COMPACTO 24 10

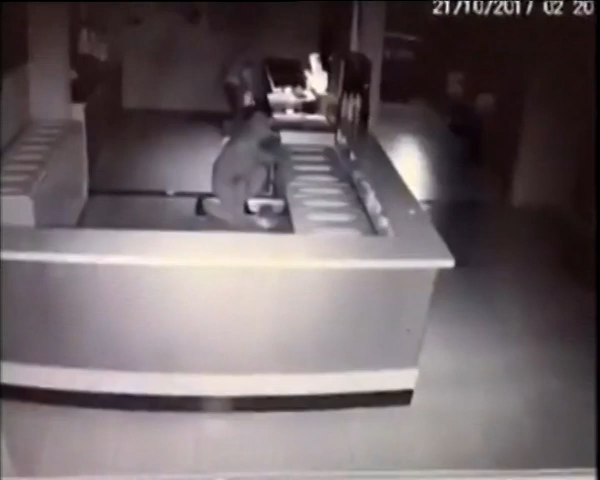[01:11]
ingresaron al local minuto después de la hora 2 y en poco más de 3 minutos se robaron el dinero de la caja, un celular y dos bolsas con helados ya empaquetados. Así lo confirmó el propietario del local en diálogo con algunos medios de prensa. Fue luego de grabar a través de un circuito de monitoreo de cámaras el instante en que los ladrones ingresan al comercio. En junio pasado, un trabajador de la sucursal de la cadena ubicada sobre avenida Daluro al 7100 también había sido víctima de un robo y meses antes,